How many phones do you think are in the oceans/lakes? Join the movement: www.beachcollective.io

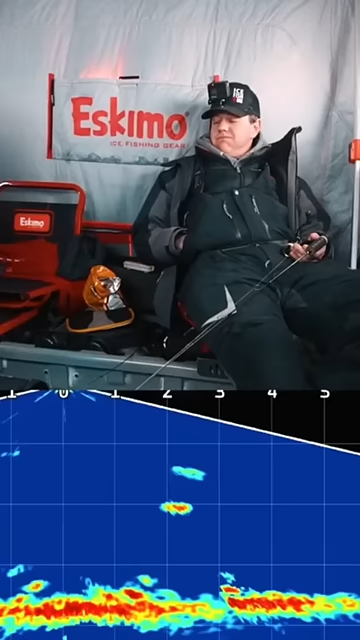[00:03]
There it is on live scope, falling down. You just scared all the perch.